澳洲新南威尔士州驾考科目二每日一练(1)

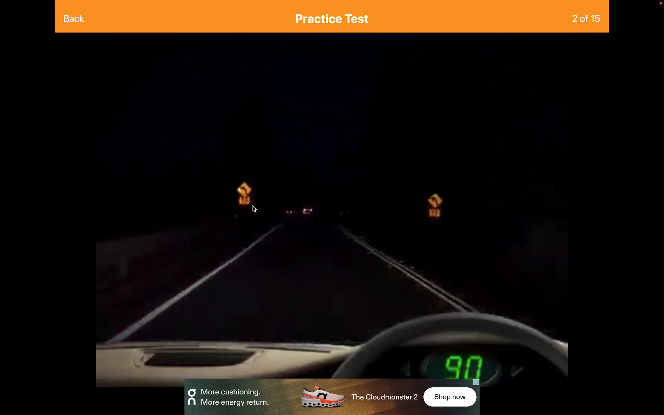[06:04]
那有个限速35
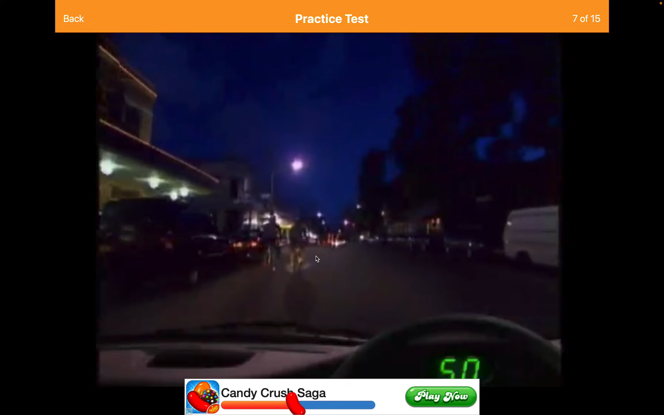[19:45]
说我累的我就我有什么办法这画质都看不清它是什么东西